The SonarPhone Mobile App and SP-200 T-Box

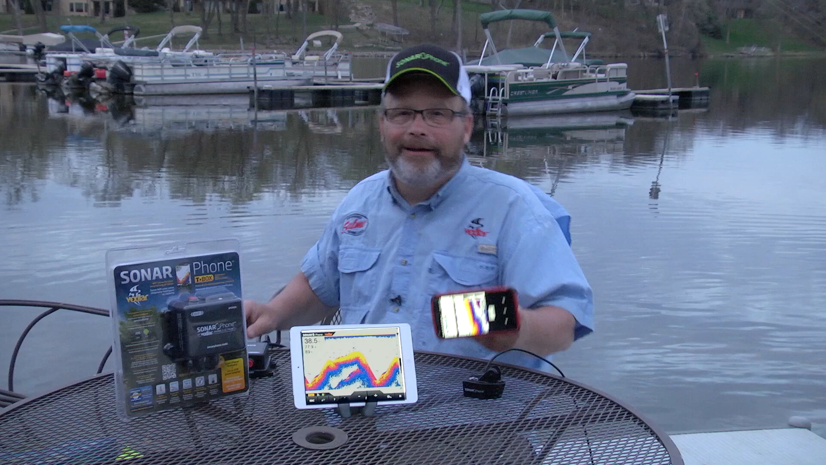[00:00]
Welcome to Smart Fishing with Sonarphone from Vexilar. Now Vexilar is one of the most trusted names in marine electronics and have been for the last 50 years. They know how to make sonar and they did an amazing job with the SP200. It's a very robust fish finder in many ways. The SP200 is designed to be attached to your 12 volt power supply and mounted in your boat. The system has a skimmer transducer and installs just like a traditional fish finder would.